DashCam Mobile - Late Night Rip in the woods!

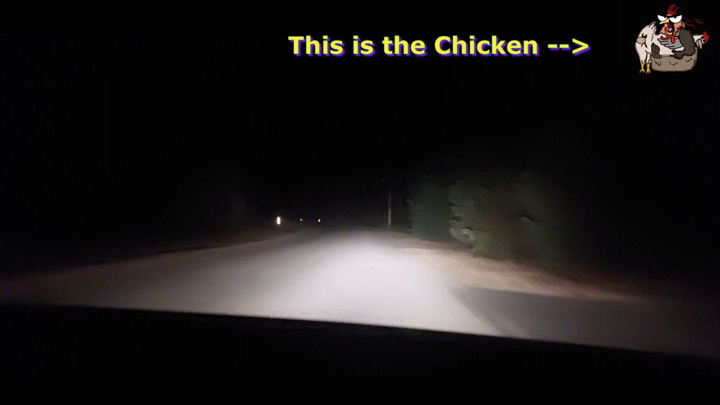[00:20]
If you didn't know this road, you came up flying around and you hit this corner going too fast Holy, dude,